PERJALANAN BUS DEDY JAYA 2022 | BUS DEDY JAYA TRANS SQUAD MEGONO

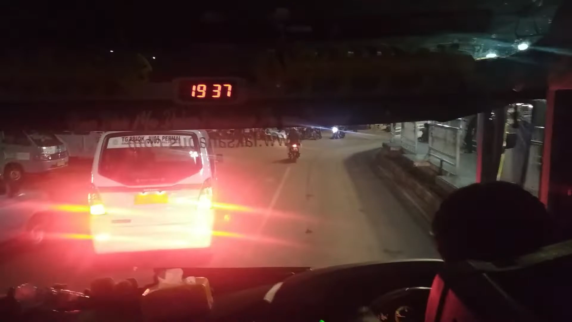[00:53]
kita baru saja akan keluar dari terminal ya terminal pulau gadung ini ya
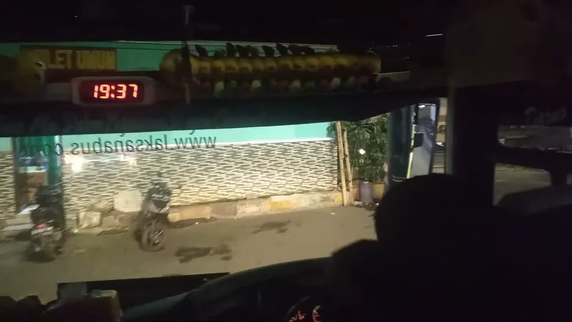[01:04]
tadi kita baru menjemput salah satu penumpang di daerah pulau gadung dan kita ini pukul 19.37
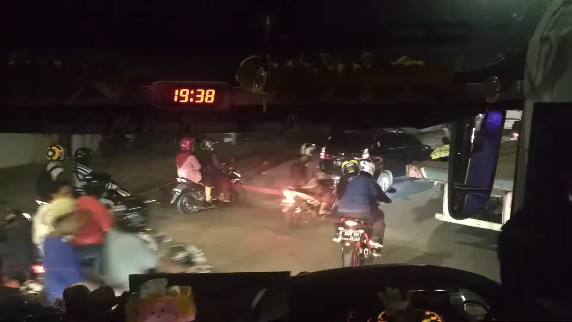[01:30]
dan malam hari ini sudah 19.38 kita melanjutkan perjalanan dari Tanjung Priok kita akan menuju ke daerah Bekasi
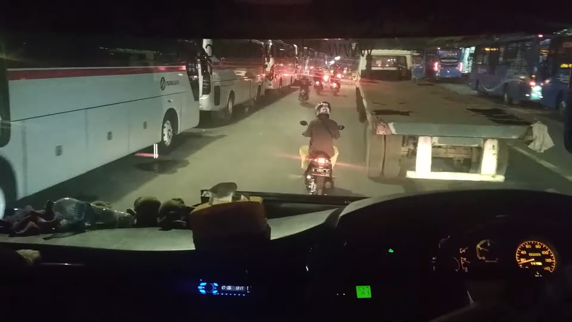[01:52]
dan suasana di Tanjung Priok malam hari ini ya ini lalu lintasnya padat nampak bus bus apa ini ya terparkir di pinggir jalan banyak sekali sepertinya ini bus prima jasa kalau nggak salah ya
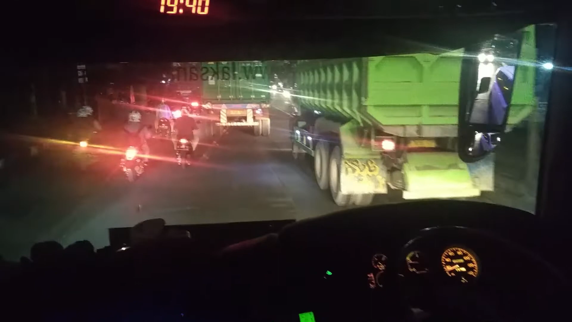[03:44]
bus ini di armadai oleh dua orang satu sopir dan satu kernak ya dan nampaknya ini kita sudah sampai di mana ini ya lalu lintas padat malam hari ini
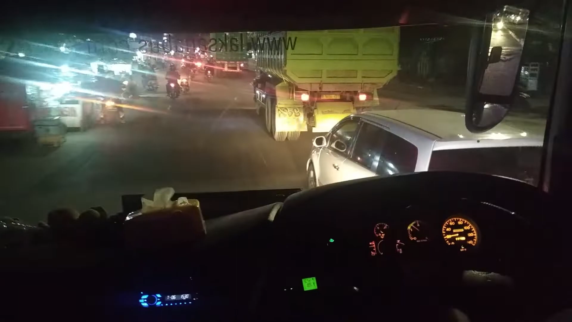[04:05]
tarif bus ini masih 100 ribuan ya sampai ke Pekalongan tergantung jarak penumpang mau turun di mana ya tarifnya tentunya berbeda bus ini nanti selain dari Pekasi nanti akan melanjutkan perjalanan ke rumah makan Diansari ya di daerah Indramayu
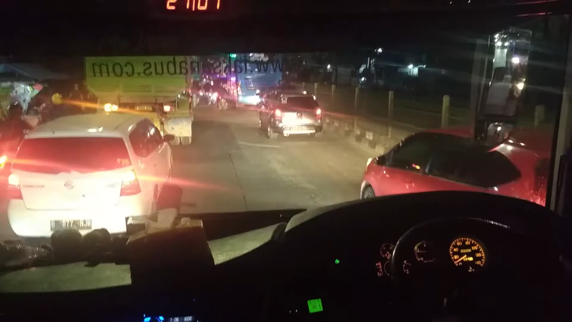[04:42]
dan malam hari ini penumpang bus dedijaya ini di akhir pekan ini ya ini adalah malam Sabtu ya malam Sabtu nah ini
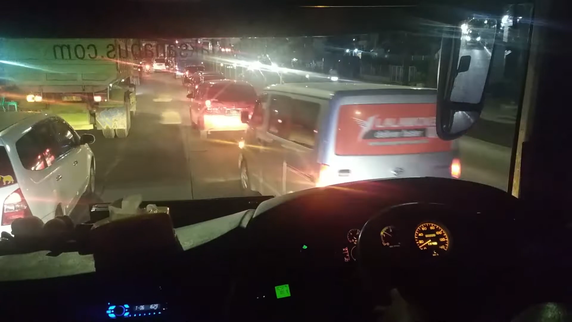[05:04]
penumpangnya padat banyak di akhir pekan suaca apa lalu lintasnya macet ini ya dan oke jangan lupa bagi kalian yang baru nonton ya aktifkan tombol subscribe-nya agar
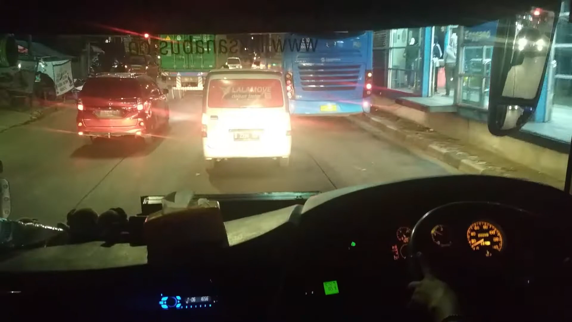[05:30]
tidak ketinggalan video seputar perjalanan dari sahabat travel channel ya nah nampak di depan ada bus Transjakarta kita sedang menurunkan dan
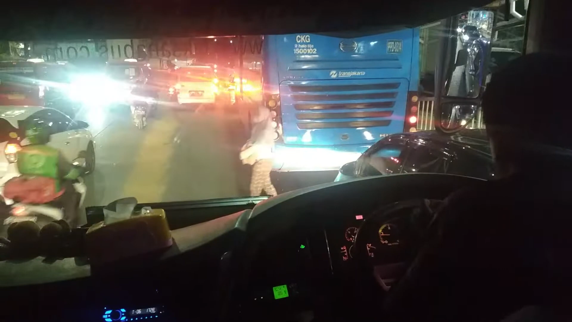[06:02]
menaikkan penumpang di halte busway ya biasanya bis ini langsung ke Pekasi namun malam hari ini mampir dulu di daerah Tanjung Priok ini